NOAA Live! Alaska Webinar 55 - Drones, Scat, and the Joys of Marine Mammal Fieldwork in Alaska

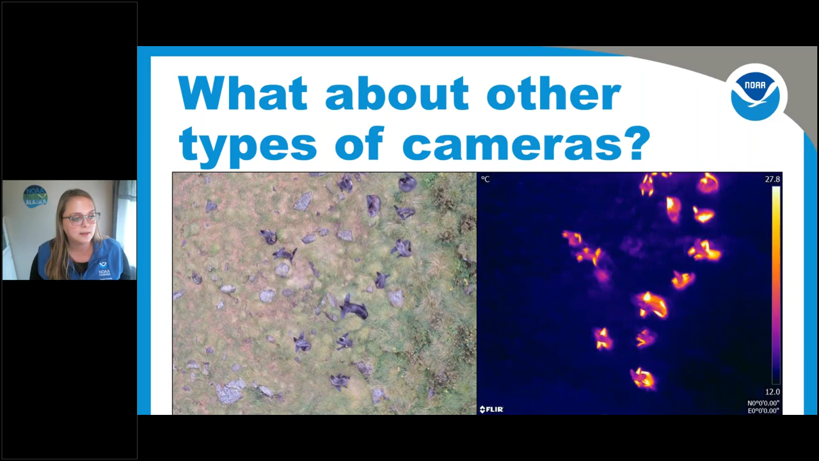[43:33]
On screen: scale top 27.8°C, scale bottom 12.0°C
You can see each fur seal right here glows and is kind of a warmer color, like a purple, against this colder blue background. And you can also see that their flippers are white hot almost, because that's where they shunt all their blood. They send, if they're warm and it's a nice day like it was on this day, they send all their blood to their flippers so they can kind of cool down. So that's why their flippers look so much hotter than their body. But thermal images don't really work really well either.